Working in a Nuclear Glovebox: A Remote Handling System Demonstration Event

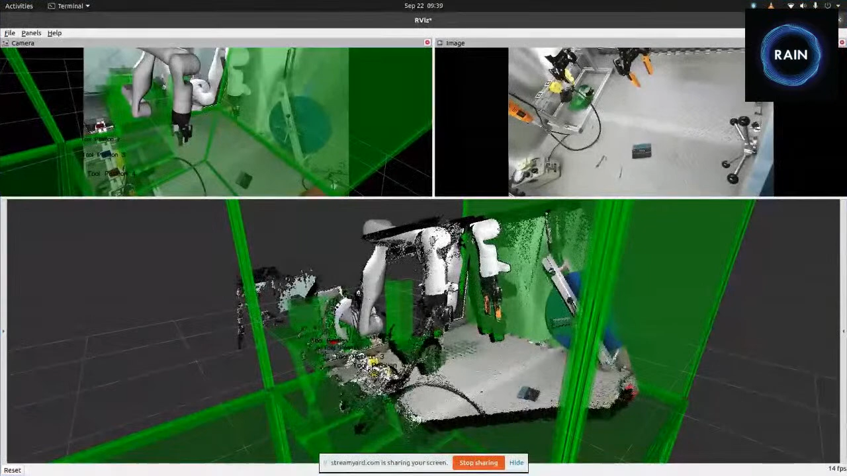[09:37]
This looks good. You'll see we've got live point cloud data coming in, and they're coming from the various different cameras. We've got the cameras coming through. We've got live overlays of tool locations coming into the field, and you can see that's happening in AR or in the VR.
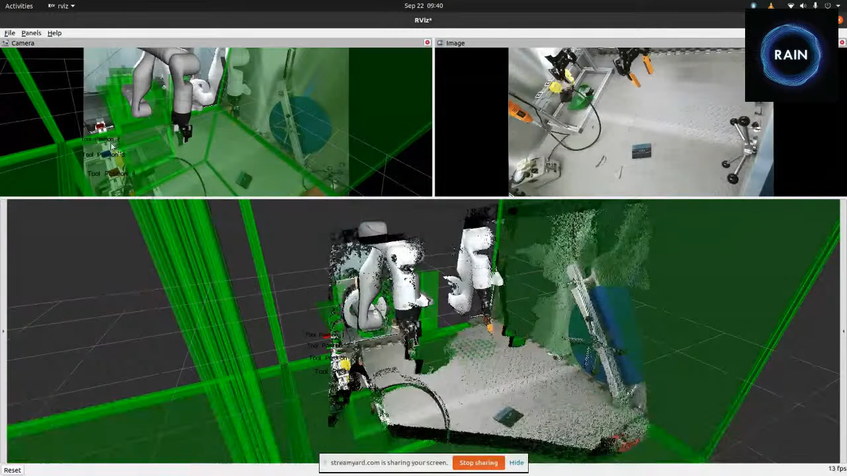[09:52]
And if we swap over to Control Desk 2, we will also see you've got basically the same thing on that one.
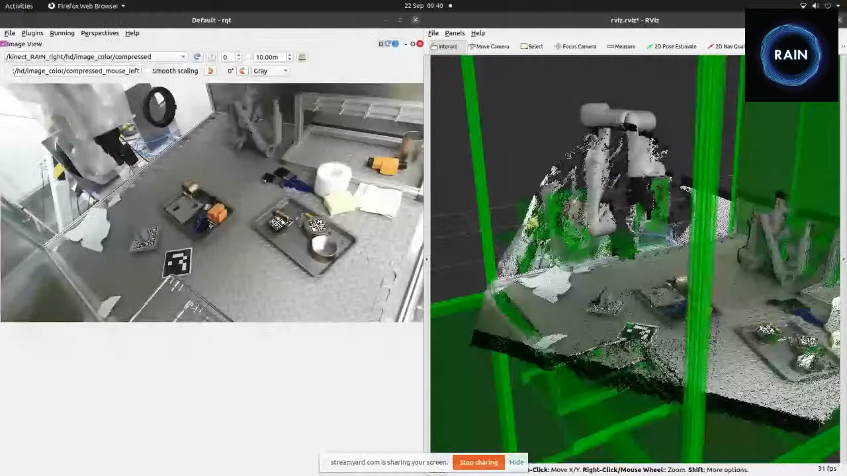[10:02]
We also just add the wrist camera in. You can see we can see what's going on with the wrist cameras. So there are a lot of cameras in this room that we'll be swapping in between so that we can actually complete these remote operations. But camera views are never quite enough. So some of these cameras have been installed by the robots to some degree, and given a remotion of focus. But you still end up needing to have more VR capability of digital twin.
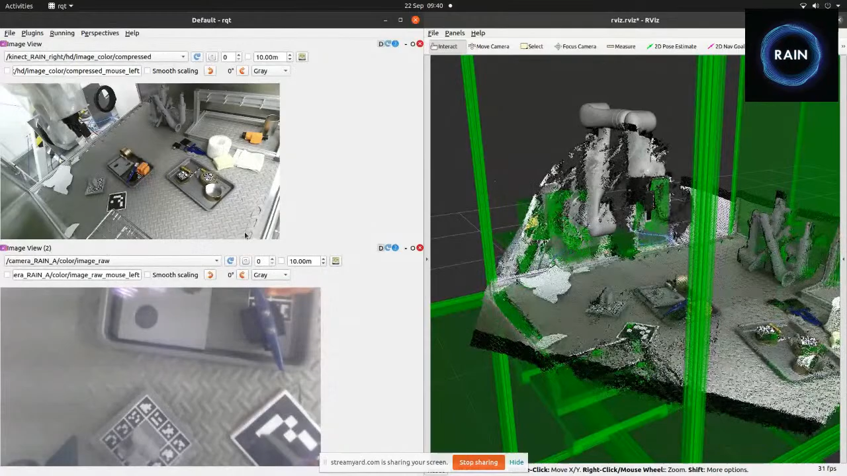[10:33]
So if we swap over to the VR camera now,
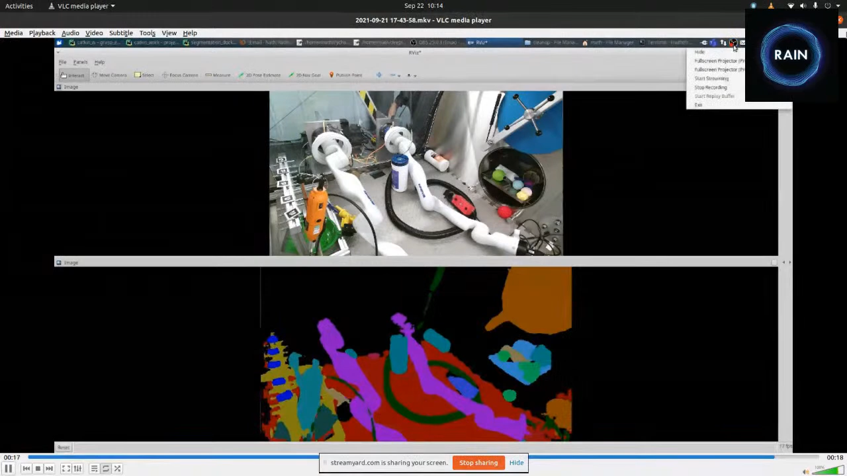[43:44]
a burden to them, or just actually annoying because it's getting in the way of the operation. So we've got a PhD down in Bristol Robotics Lab working on thinking about AR in situations that are complicated.
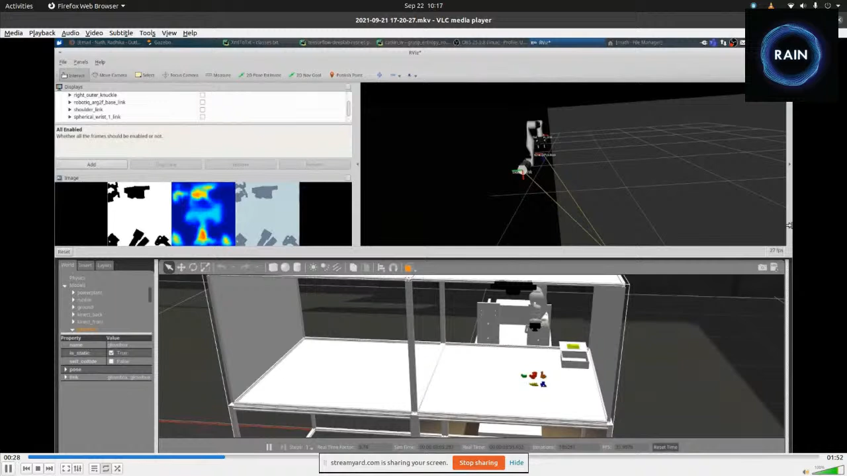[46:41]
so it scans the scene and the neural network gives a 2D map of the possible grasps and it uses that information to find the correct position to grasp the small objects and it picks it up and puts it in a small basket.
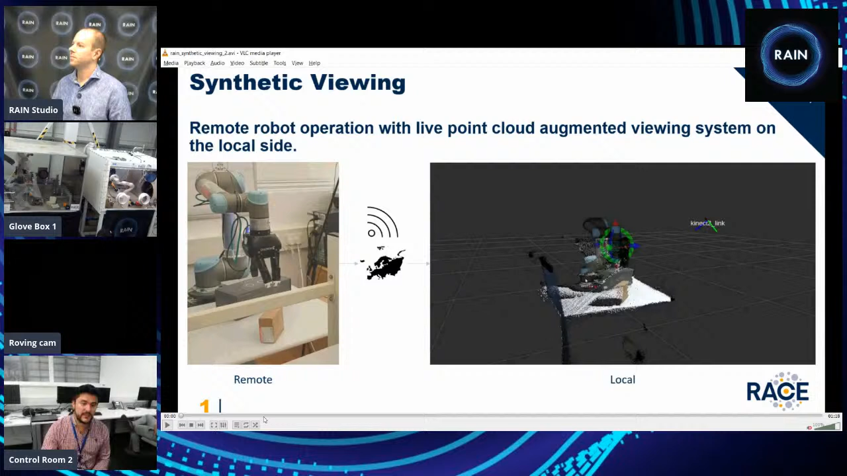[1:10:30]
So as my colleagues were talking before, uh, it is very important for, for the operator in the so-called local side to understand what is happening live in the remote side or where the robot, the actual physical robot is located. So for that, uh, sometimes, especially in the collision avoidance techniques, it might not be enough to transmit video or our images of what's happening. So, but also it's important to transmit 3D information, 3D data. Uh, unfortunate, I mean, fortunately, we have plenty of sensors nowadays that are very easy to integrate for, uh, for these purposes.
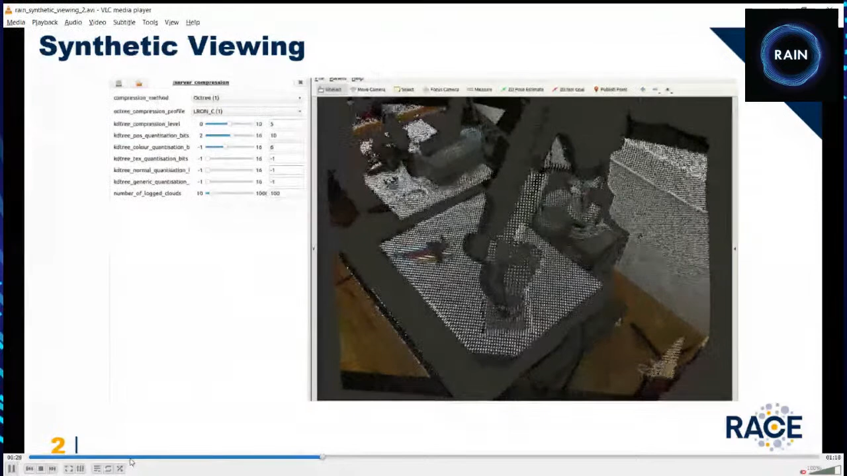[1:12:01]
To do that, we are basically, uh, codifying the information using tree-like structures, um, tree-like structures for, uh, serialization of the information, which is,
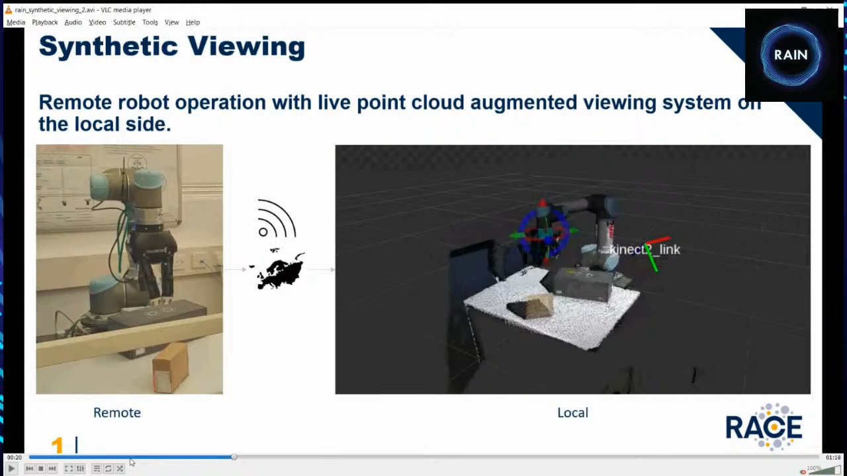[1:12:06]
uh, the approach we're following, uh, more than that,
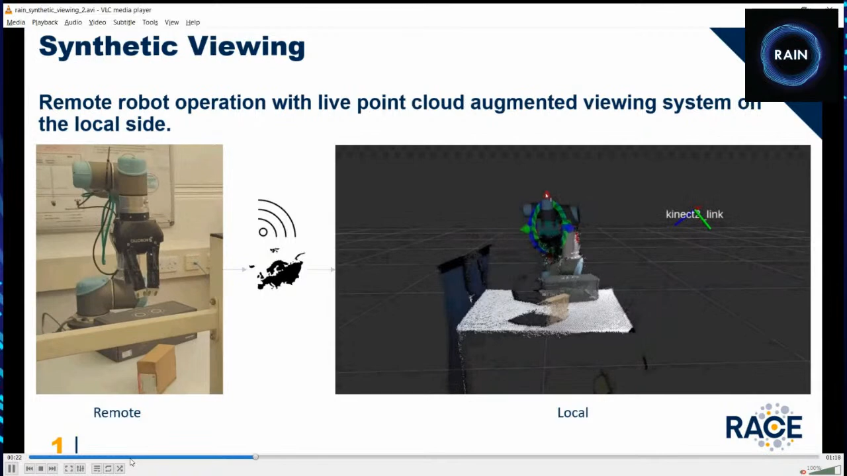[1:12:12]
it is also important to adjust according to the bandwidth or the needs of the operator. So it is important for us to, to be able to configure the transmission and the compression at different rates or different resolutions,
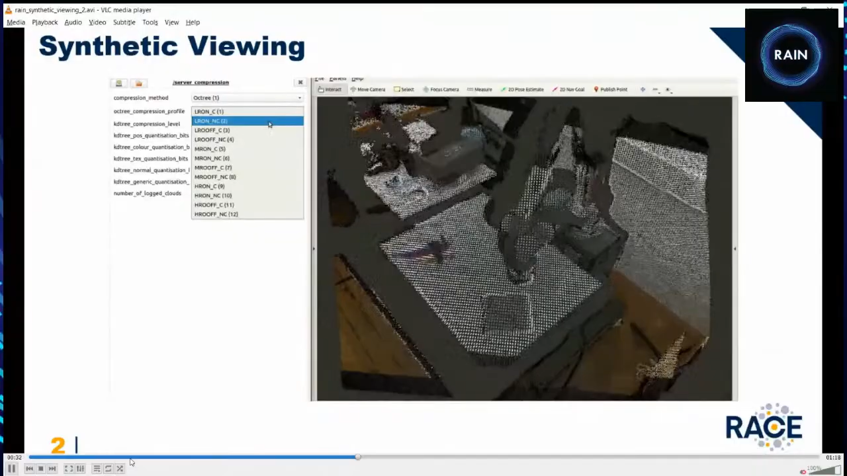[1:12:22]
uh, prioritizing always, uh, that the operator is visualizing what is happening.
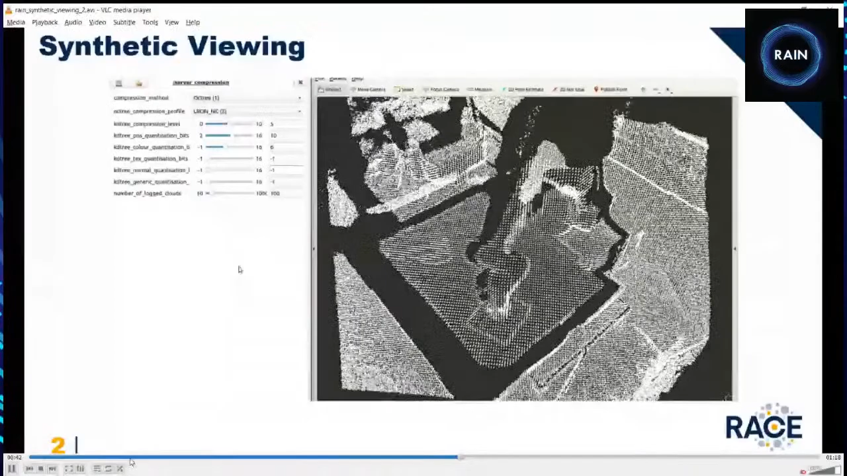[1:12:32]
So we can adjust our compression, our resolution based on that. Further than, uh, more than that, we are also investigating techniques, uh, that not just transmit everything that is happening on the scene, but also focusing on specific aspects of the scenario that are more important for visualization. For example, the motion of the robot or some saliency aspects of the zine that may be more relevant,
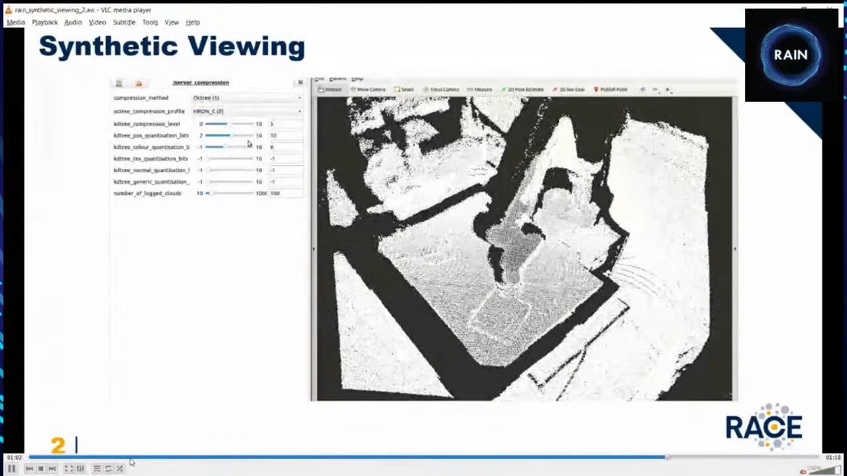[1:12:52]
for example, objects located on the environment and stuff. We are also currently analyzing some techniques involving, uh, gaze tracking, which is the operate. We will be able to track the gaze of the operator so that we are transmitting or, uh, prioritizing the information that the operator is using.